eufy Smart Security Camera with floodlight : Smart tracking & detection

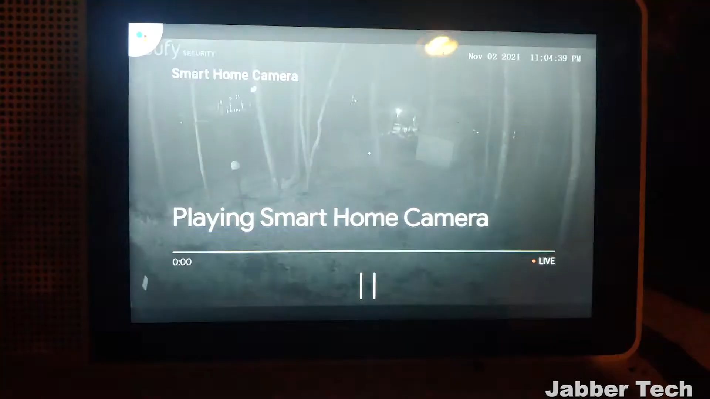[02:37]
All right, streaming the security light on bedroom display.
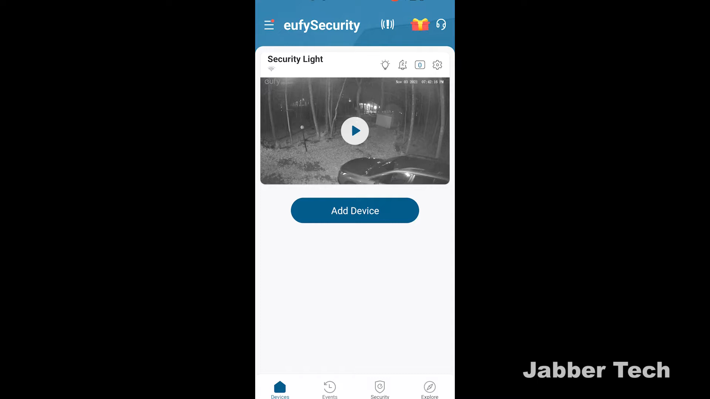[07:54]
Open up the Ufi security application, you get a little snapshot on this loading page of exactly what's happening.
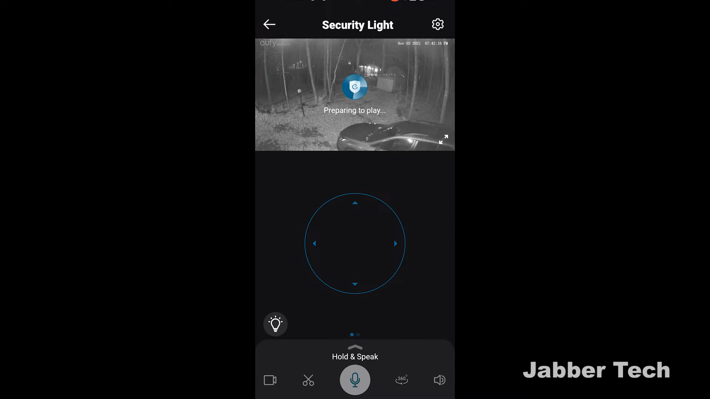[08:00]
You can quickly play your video files and see a live snapshot of what's happening.